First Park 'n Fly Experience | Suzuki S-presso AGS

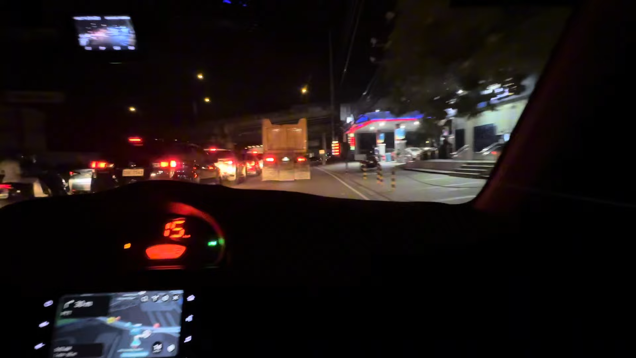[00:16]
natin itong espresso natin sa Park and Fly sa Pasay nasa search naman sila
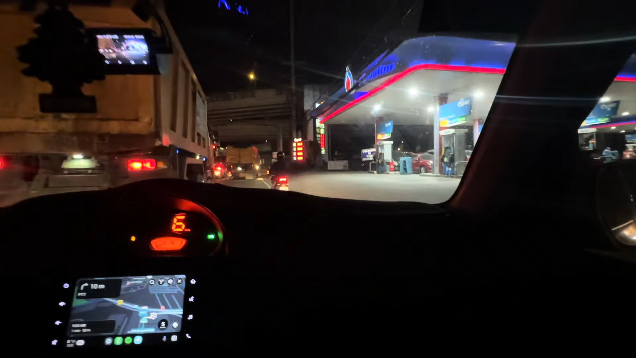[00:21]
sa Waze and pwede nyo rin gawing landmark tong PTT Gas Station Good morning po, saan pa yung entrance? saan pa yung entrance ng Park and Fly? may service po?